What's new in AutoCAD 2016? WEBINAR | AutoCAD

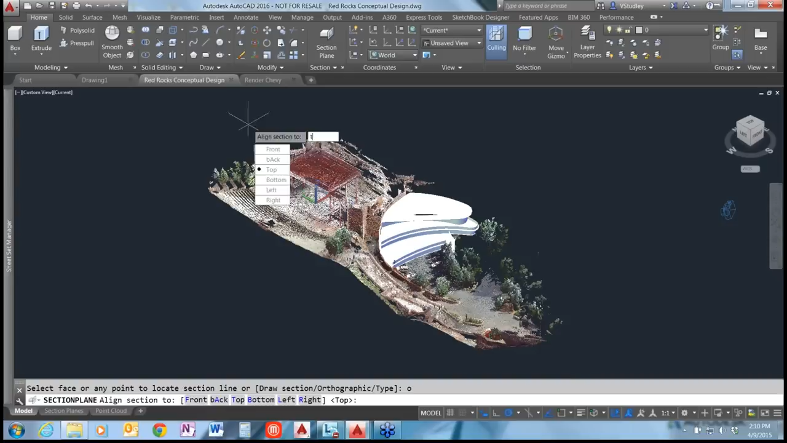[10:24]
there's a panel here for section objects and I'm just going to select section plane here and I'm going to type in O for orthographic and T for top and just create a quick section plane here through the model so if
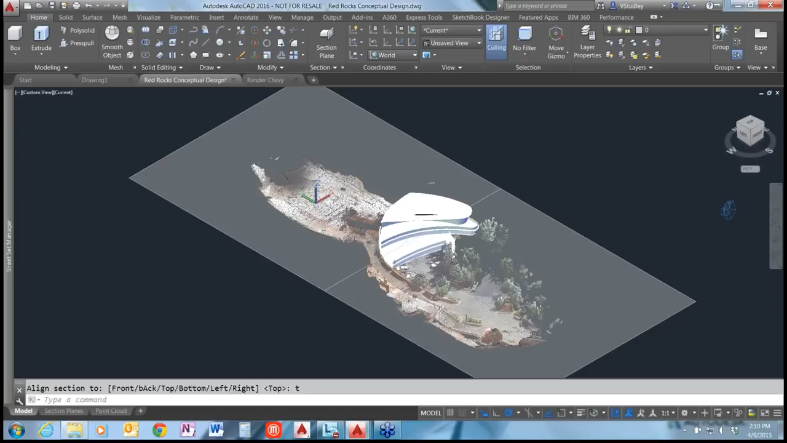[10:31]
I select the section plane the first thing you'll notice is that there's new contextual ribbon tab that's included for section objects in AutoCAD 2016 and if we just going
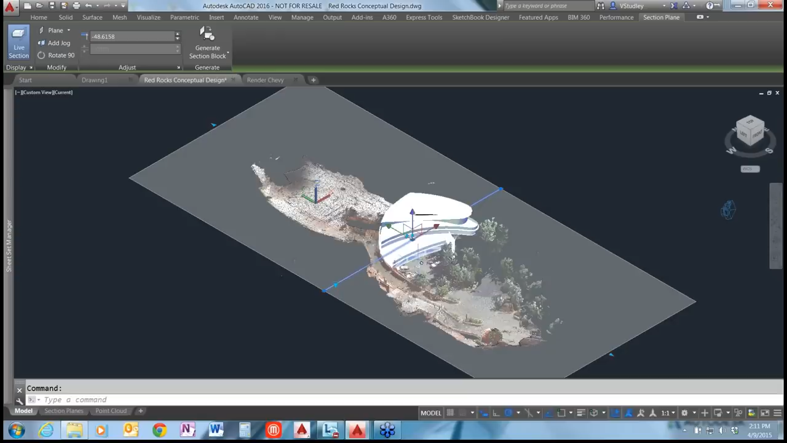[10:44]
to orbit the model here all right so I'll come down here so I've cut this section through the model and if I toggle the live section you can see the geometry appear
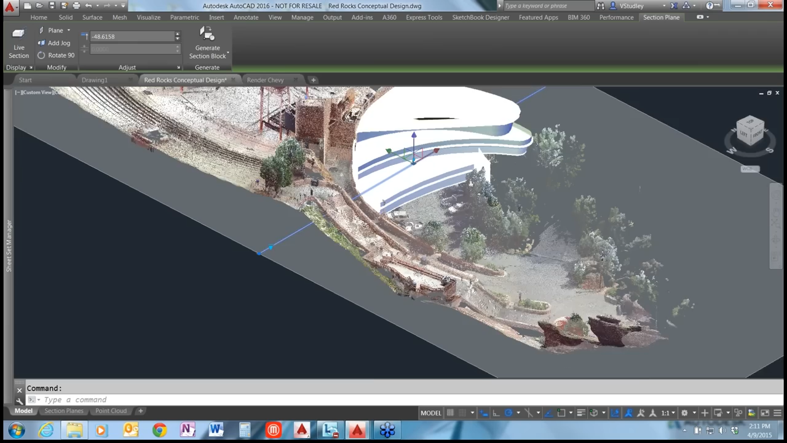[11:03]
and disappear it takes a second for it to jump there we go okay so this is with live sectioning off and this is with live sectioning on the next thing that's been added is a slice option for section
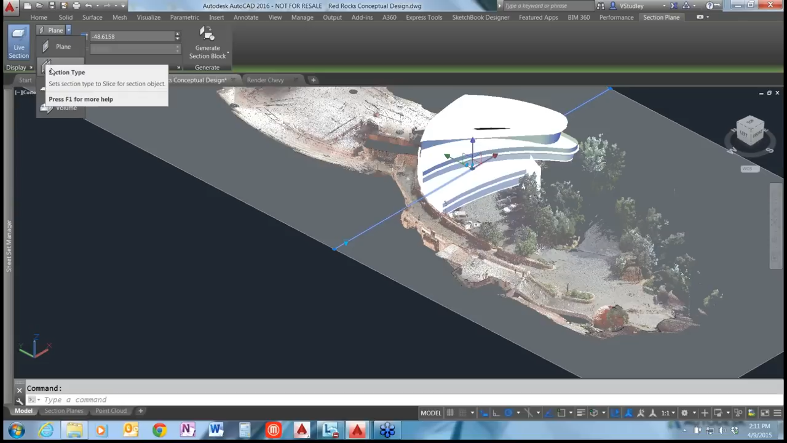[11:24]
plane type so I'm going to select the slice so you can pick us you can create a slice through the model instead of instead
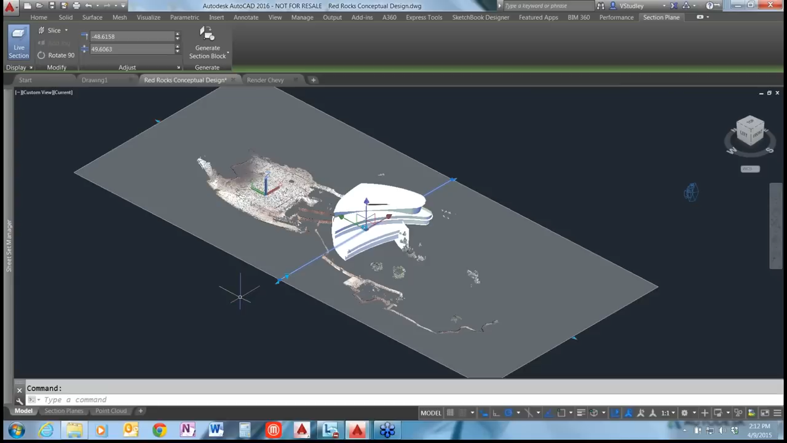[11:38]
of just showing one side or the other so I'm just going to rotate this 90 degrees and you can see
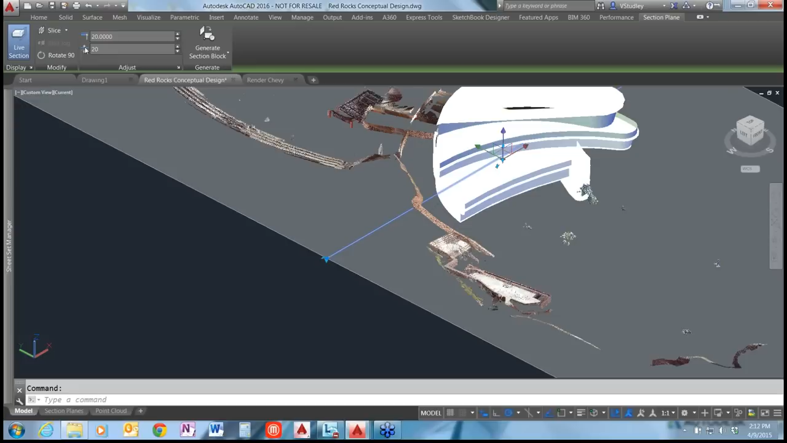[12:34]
little bit and this right here is the slice thickness and it is controlling the thickness of that slice through your model so if I change that to 20 you should see it you should see it reduce in size
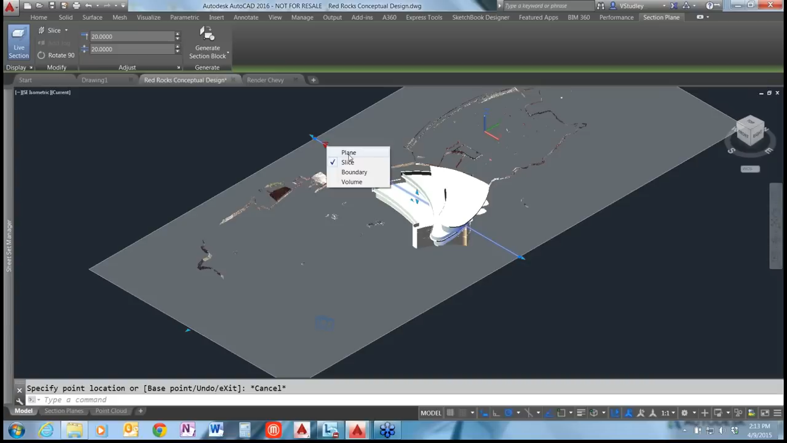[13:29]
flip the flip this from a slice to a plane or boundary or a volume section plane so
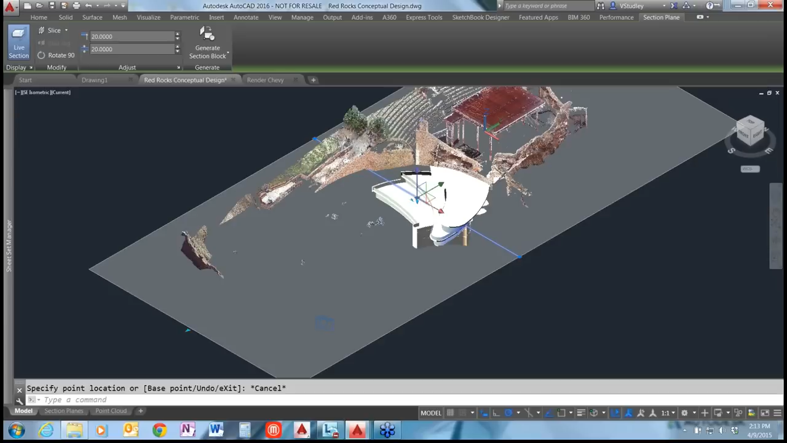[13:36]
if we wanted to change it quickly we can do so using that toggle we'll come back in this way you can flip
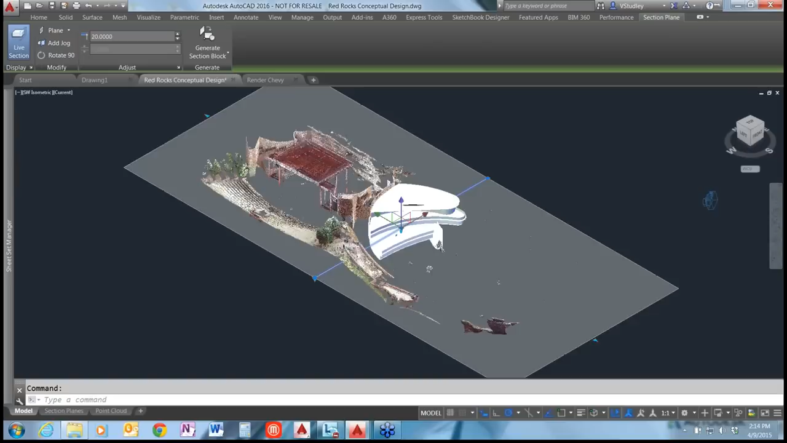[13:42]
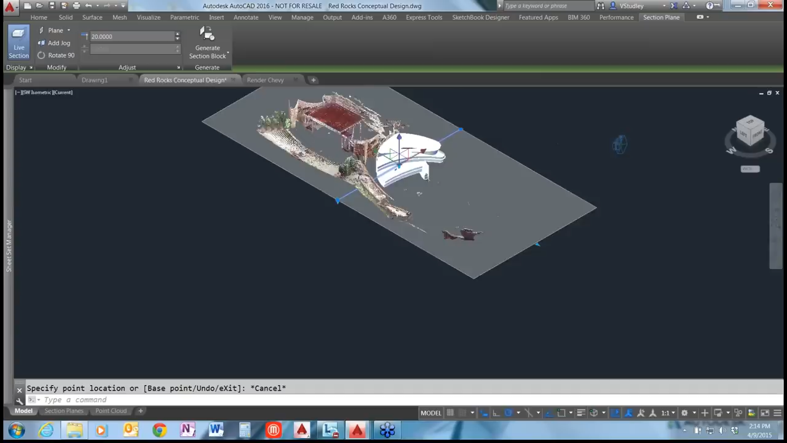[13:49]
there we go I think I grabbed the wrong one there okay it is hidden in the geometry there but if it is hidden in the geometry you can come back up here and change this via the contextual ribbon so I'm going to switch to switch back to that slice there
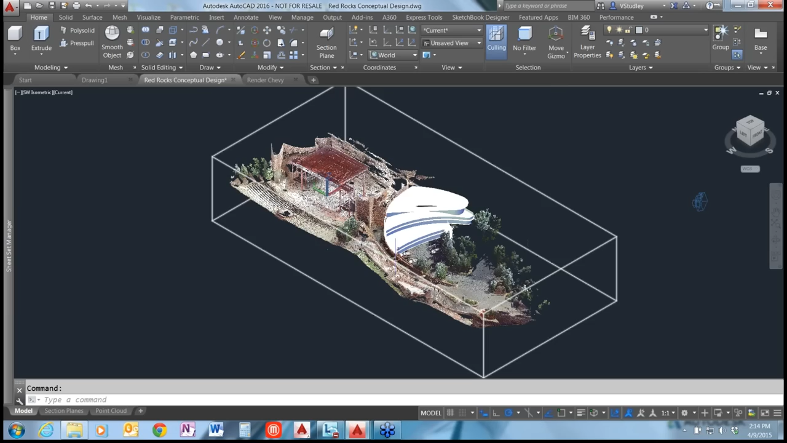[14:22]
was generated in recap and then brought into AutoCAD and it's a point clouds contain millions and sometimes billions of points depending on the size of the model and you can control the number of points in
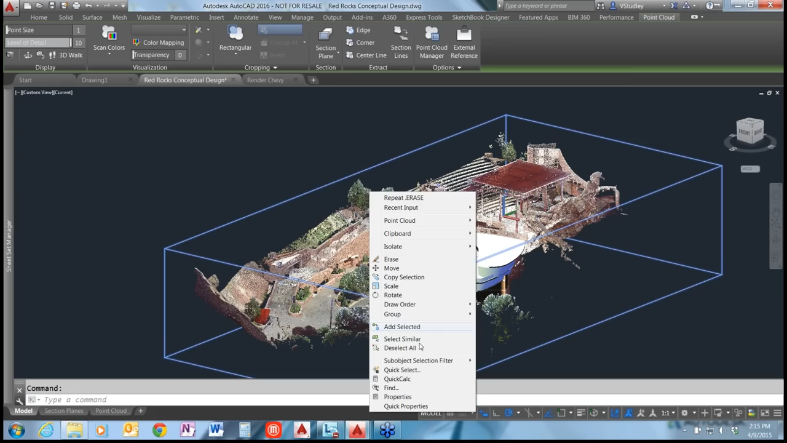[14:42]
within the model by coming into your options dialog and going to the 3d modeling tab
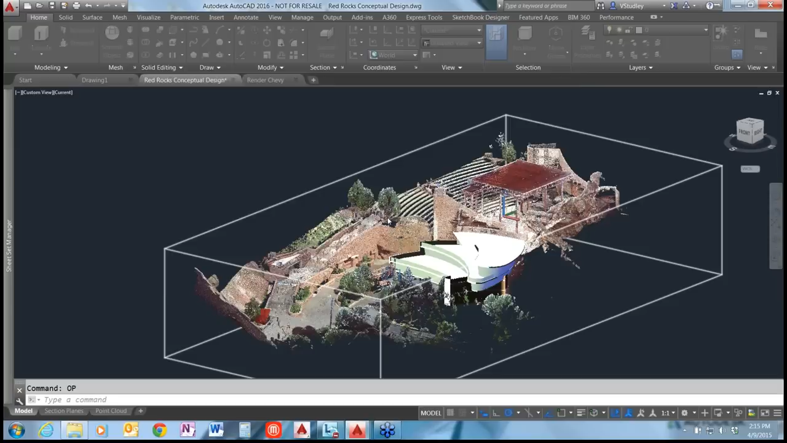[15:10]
let's say there we go okay so you can see the density of the point cloud has reduced significantly there
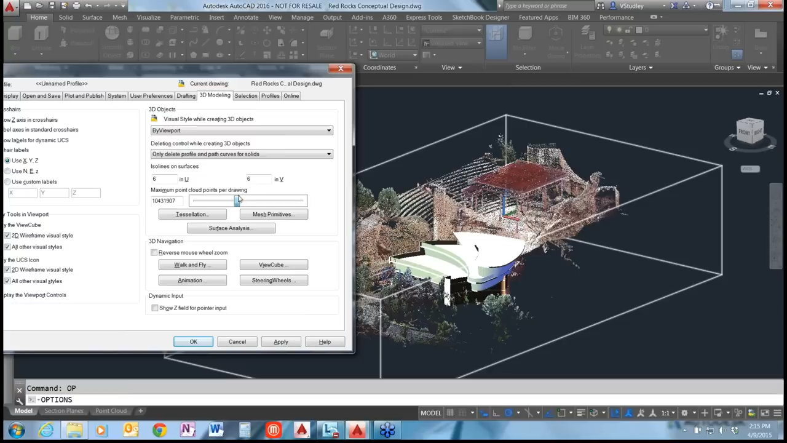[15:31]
all right so I'm just going to bump that back up for the demo oh and you'll see it become a little bit denser
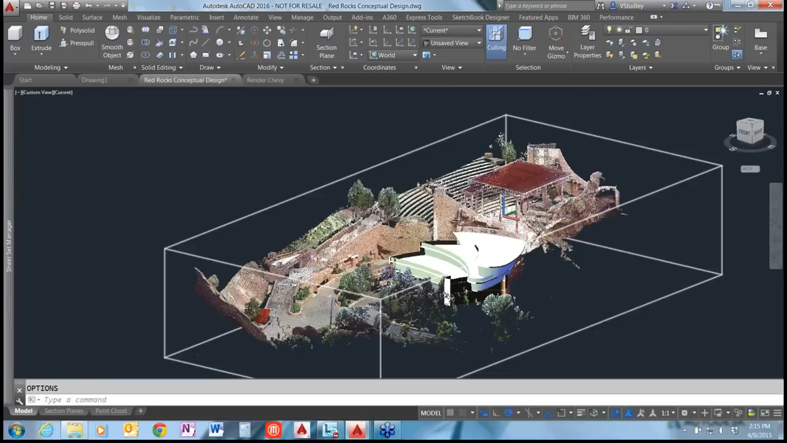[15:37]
as we work with it here okay okay okay
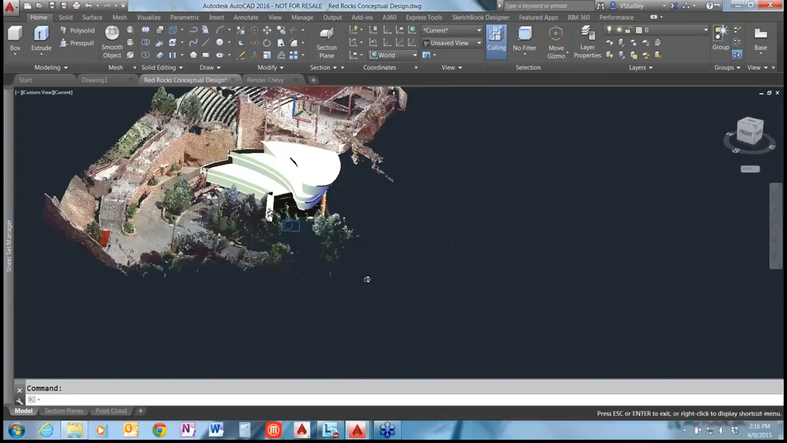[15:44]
oh it's not paving all right I'm just going to jump back to my home view here we go okay so you can see this um there's this amputator here for now I'm just going to isolate the point cloud and get rid of this geometry here
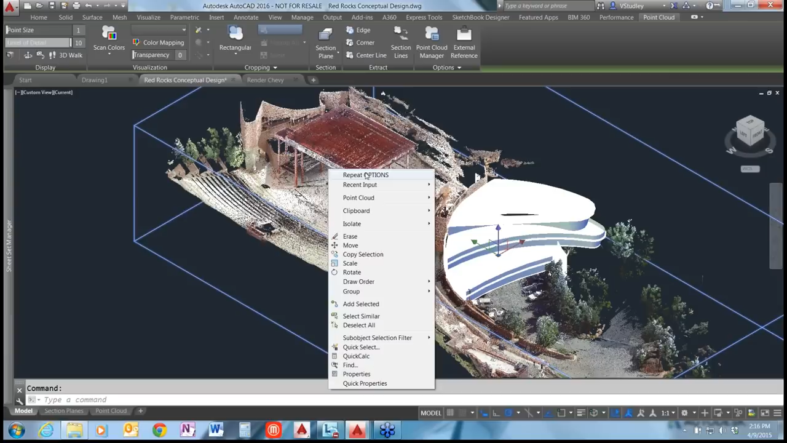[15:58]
so that we can work with the point cloud exclusively so I've selected the point cloud I right clicked and I'm going to isolate objects there we go okay so from here um if you'd like to isolate a portion of the point cloud let's say you don't need the whole site model you can select the point cloud and it will bring up this contextual ribbon tab and from here you can control the crop states so that you can control the so let's say we'll create a rectangular crop
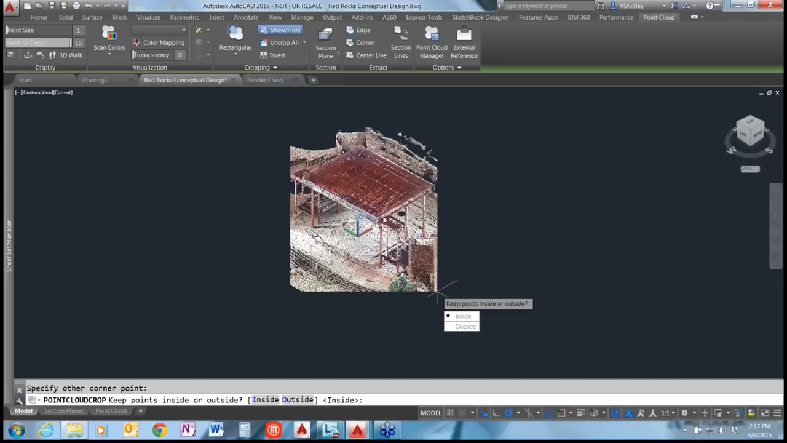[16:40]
state around this um just this amphitheater up here this stage area and you can choose inside or outside I'll choose inside and that just crops it down so that you're only working with a small portion of the point cloud you can save these crop states in here in the crop states manager
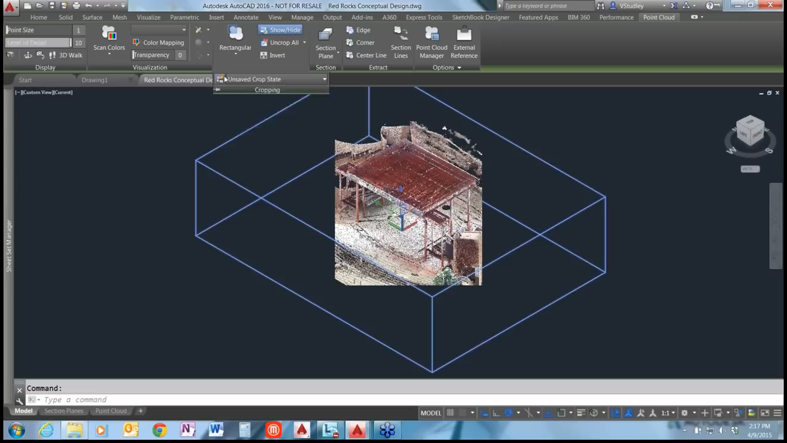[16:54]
but for now I would like to work with the whole model so I'm going to step back okay
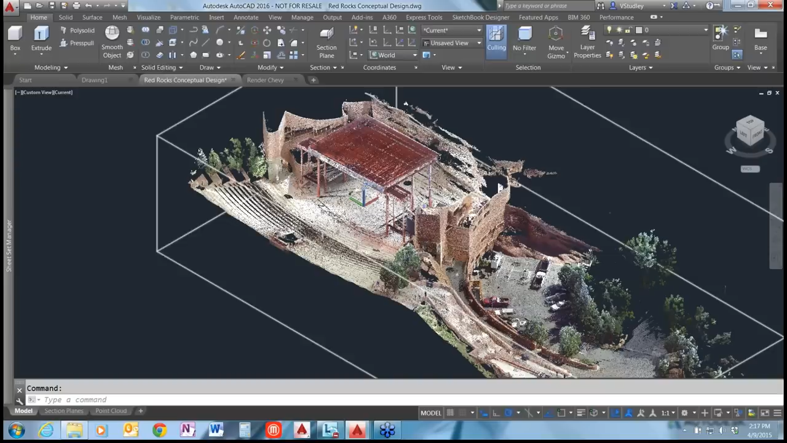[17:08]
so we did see section planes a minute ago there's a section plane option that works particularly well with point clouds here uh the two point section uh two point section plane and I'm going to use that and if you zoom in here um what you'll see
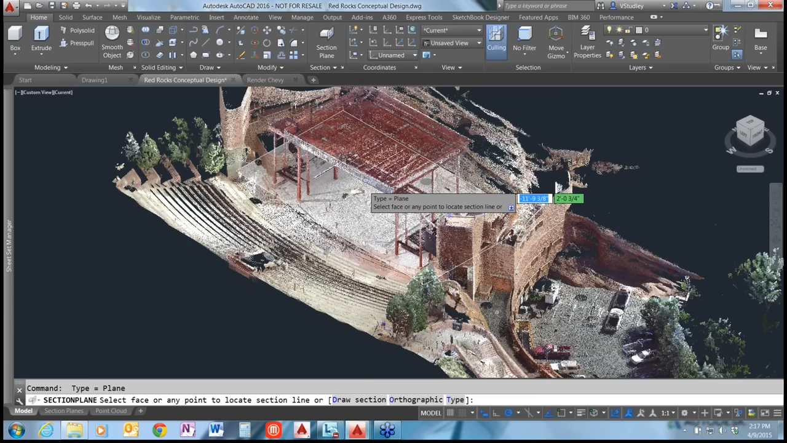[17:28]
is that um I have uh no o snaps on here no 2d o snaps no 3d o snaps but I
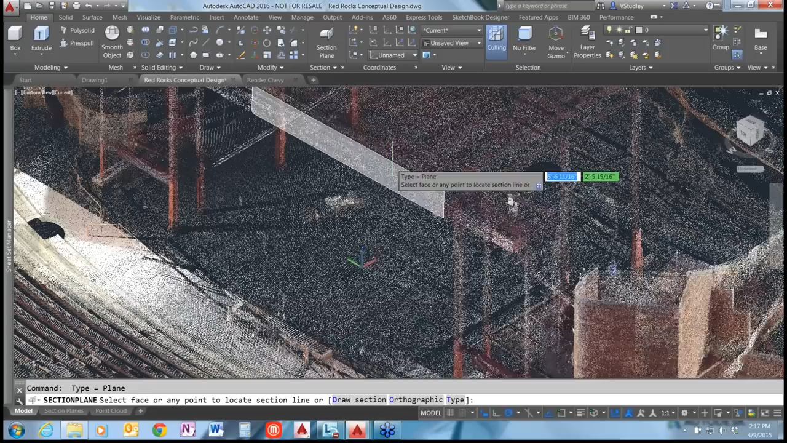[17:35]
do have my dynamic UCS turned on and this is a new feature here um point clouds do now respond to
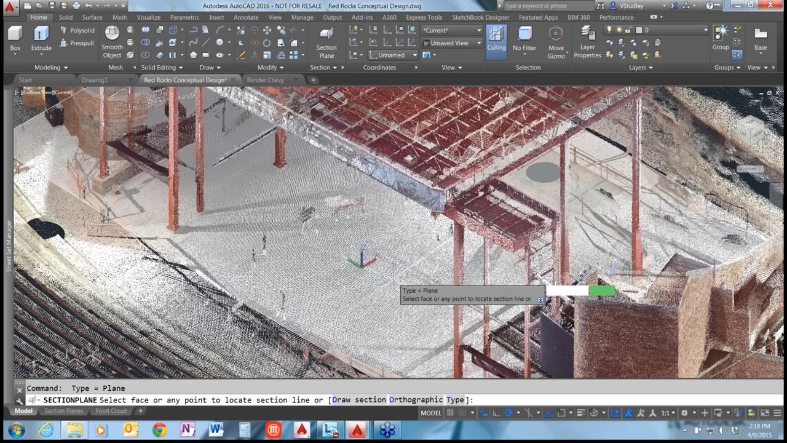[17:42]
um dynamic UCS so you'll see it's detecting this plane on the front of the uh the stage
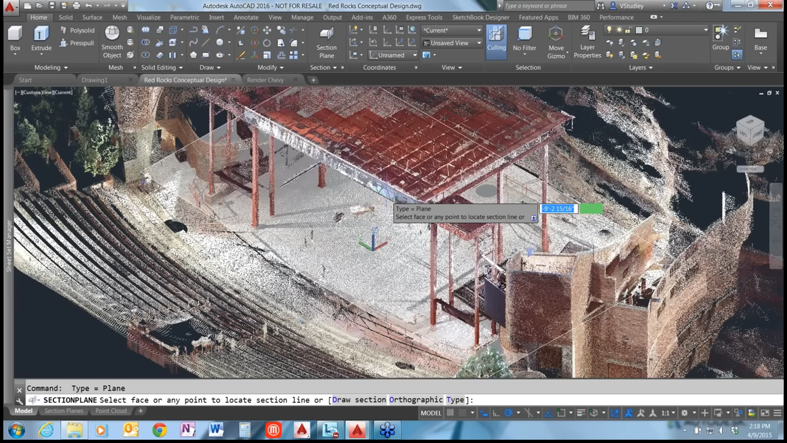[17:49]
there and if I jump around it'll detect other planes uh within the model um but let's just grab this one for the two point plane and here's our section plane being cut through that model